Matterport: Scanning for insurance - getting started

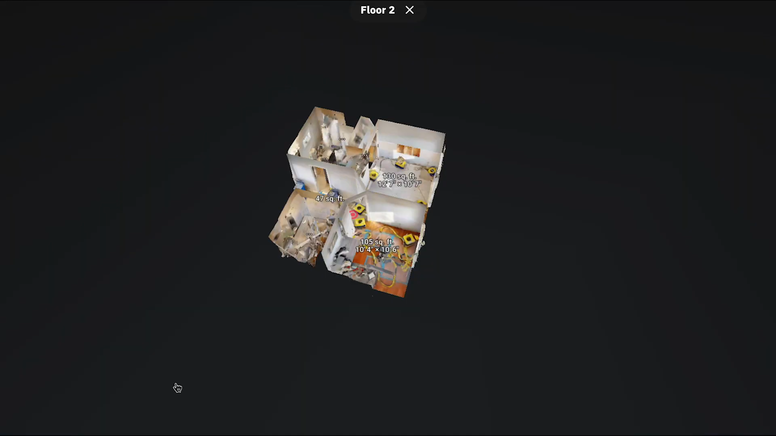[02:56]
If I look at this and we look at all the floors,
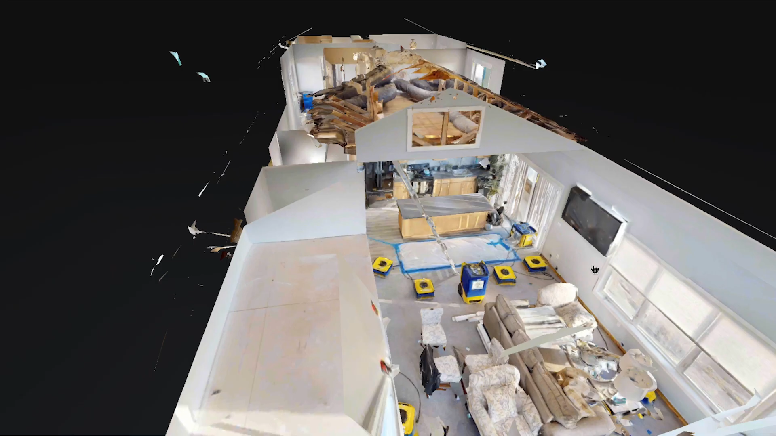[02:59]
you can see that the complete 3D model is fully fleshed out.
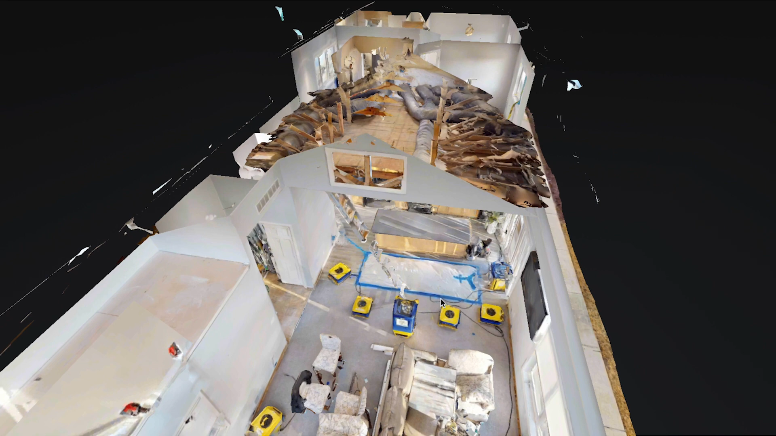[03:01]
We even have scans of the attic up here.
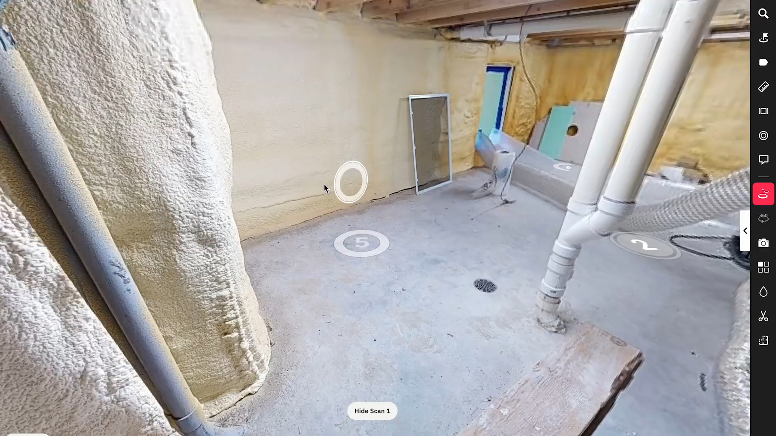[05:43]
If I look back over here, here's number two, and three and four, and over here is five.
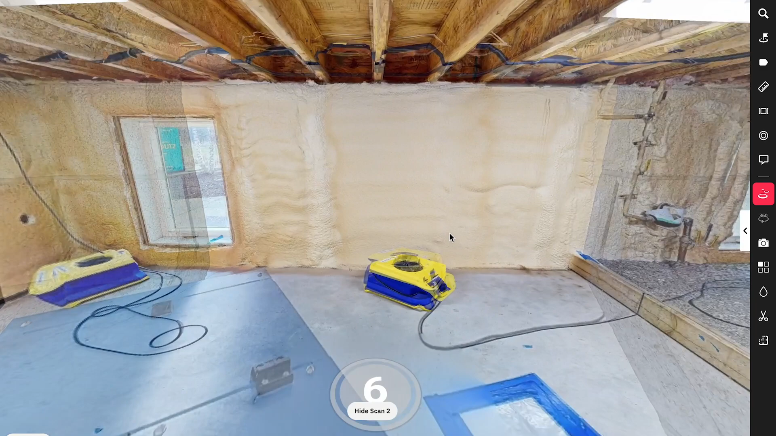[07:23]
Once I'm done with that, I can move into scan number six over here and proceed with the adjacent room.
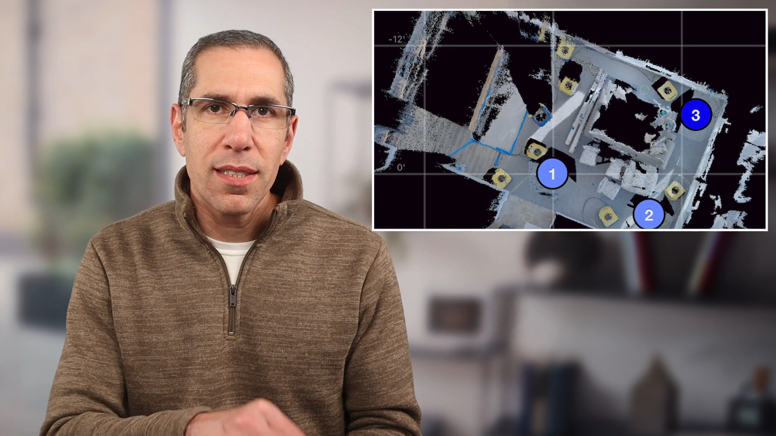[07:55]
As for the mini map that is slowly being fleshed out on your iPad or phone, whatever device you have connected to your camera, it's very, very important to keep an eye on that dark blue dot.
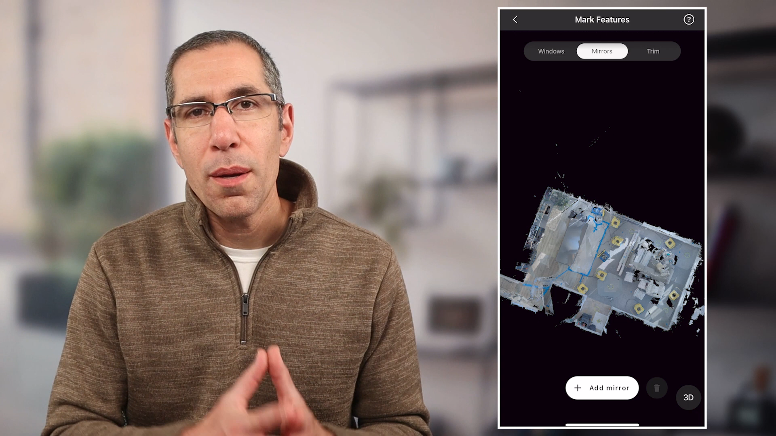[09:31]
The one most critical marking that I highly recommend everybody add every time they run across this is the mirror marking. Mirror markings are the most important because the camera is going to see things reflected in the mirror.
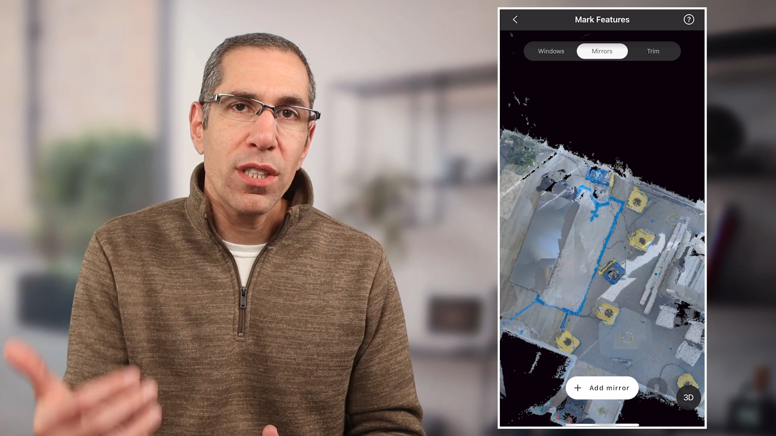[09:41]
And whatever it sees reflected in the mirror, it's going to think is another room on the other side of that mirror. It can't identify the mirror as a mirror. You need to tell it, no, that's not a window into another room. That's actually just a mirror. So you mark it, and that way it knows to ignore whatever it thinks it sees on the other side. That could definitely save you from potentially misaligning or not aligning when you get to scanning the area right on the other side of that mirror. Certainly an option, but definitely less important to mark, are windows and trim. Let me go ahead and show you what it would look like if this property was not marked with windows and trim.
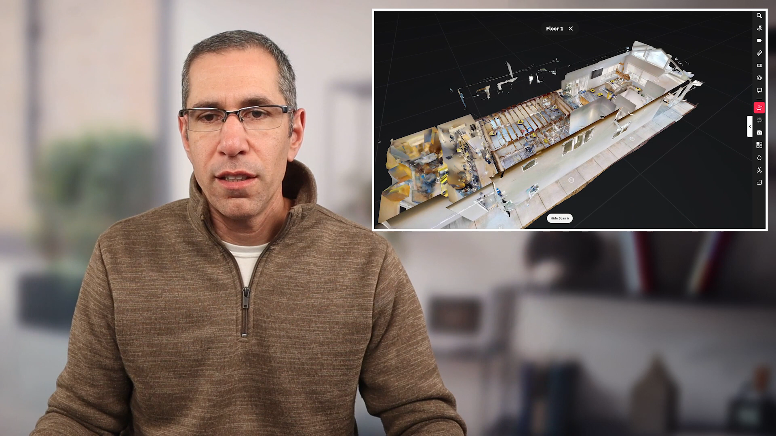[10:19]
You can see here that if I look at these windows, for example, I can see that they are filled in.
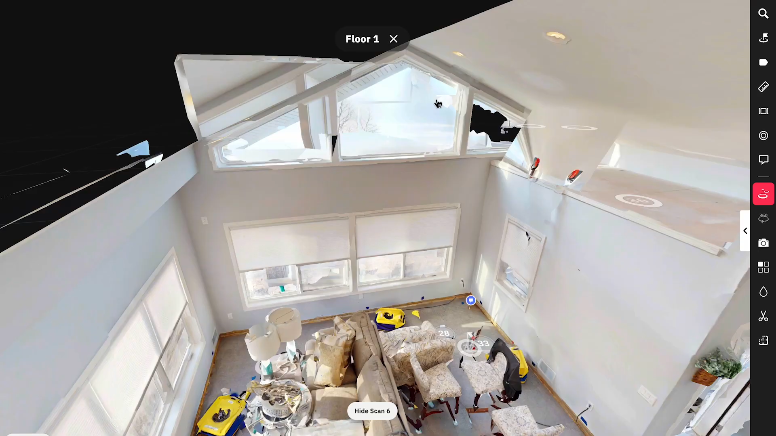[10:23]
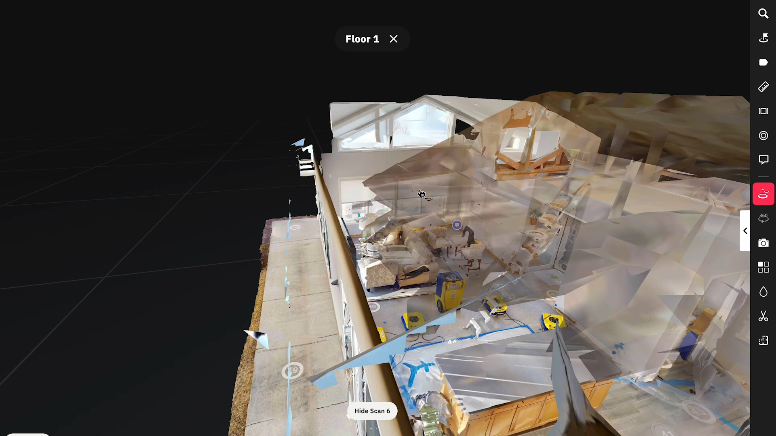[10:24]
So all the windows here, this one, this one, they're all filled in because they were all marked.
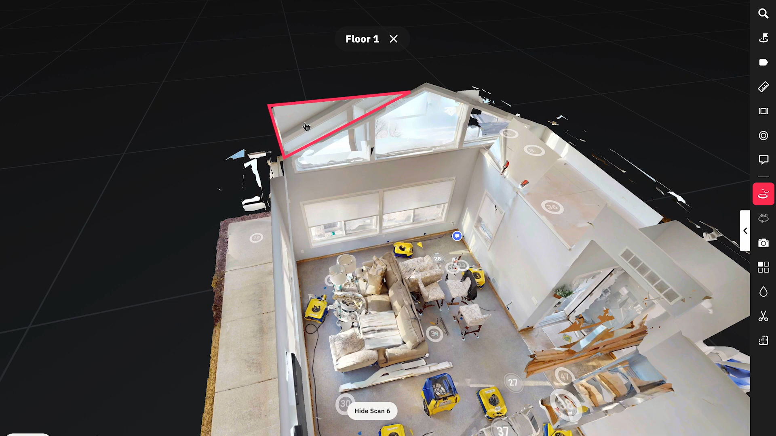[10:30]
You can also see this area up here that is not accurate to what the roof line would be.
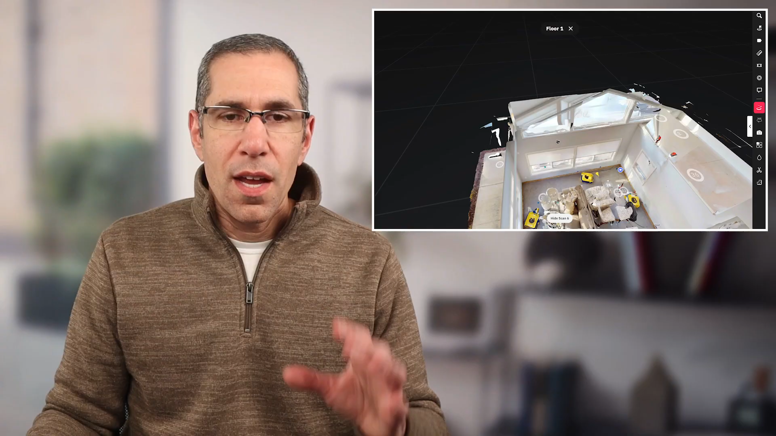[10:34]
And that's because of the window marking. The window marking actually created that extra mesh where it shouldn't have any. Same thing over here.
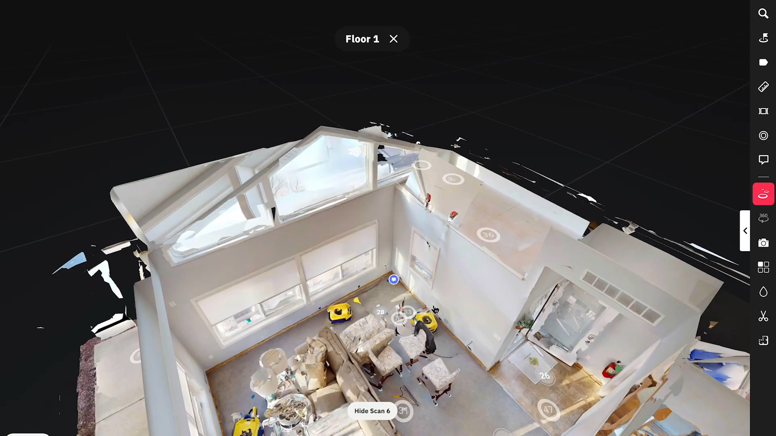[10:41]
You can see this window was marked and it created this little block of window marking.
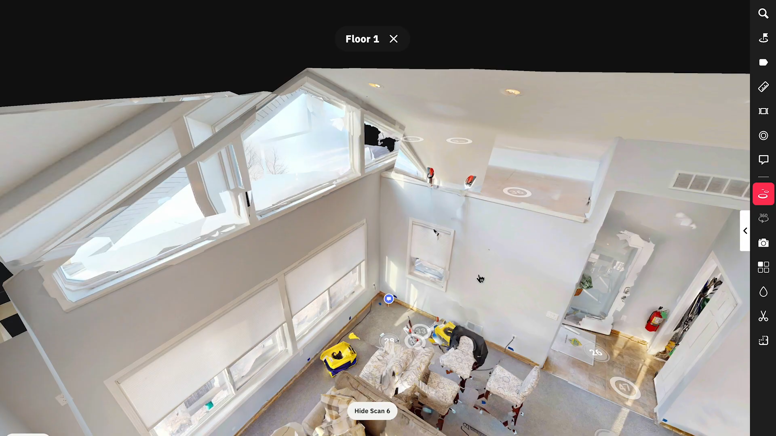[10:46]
And that's because when you mark a window, the marking is from the floor all the way to the ceiling. And it can't stop at an angle like this roof line.